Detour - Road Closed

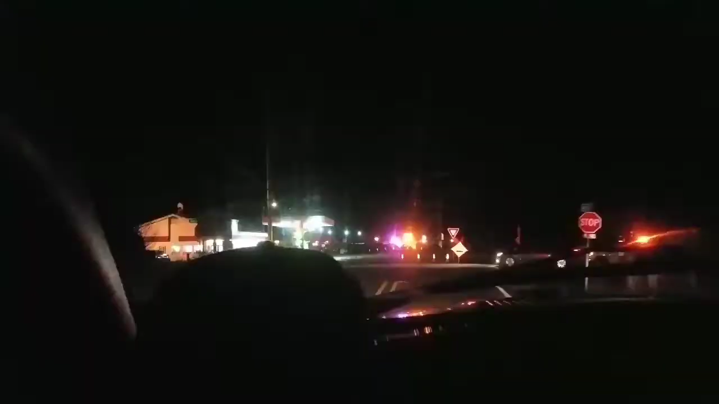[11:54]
Gosh dang it. They're still closed. What in the heck happened here, guys? Look at all that. Something huge happened.